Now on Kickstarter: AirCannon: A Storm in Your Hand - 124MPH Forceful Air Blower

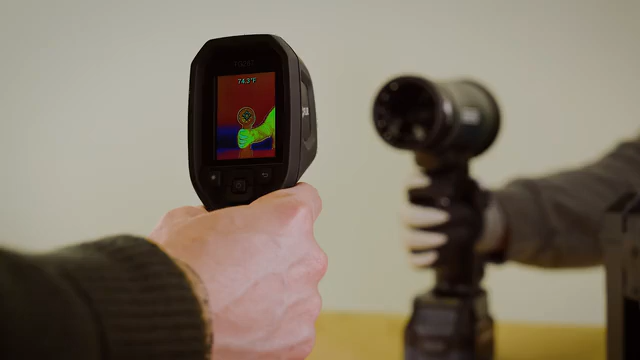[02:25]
air cannon doesn't heat up easily even after heavy usage which is quite